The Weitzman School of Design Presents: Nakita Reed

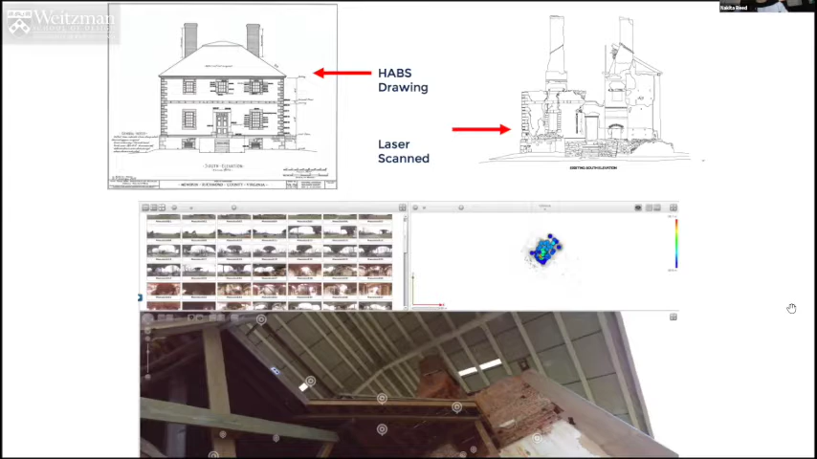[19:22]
And the top right is actually the laser scanning of what was left over. And then the bottom is kind of showing the point clouds. And we were actually able to navigate within the building to see better details of what was happening. But being able to use the historic technology and the new technology to figure out how to make it all go back together was the point of the project.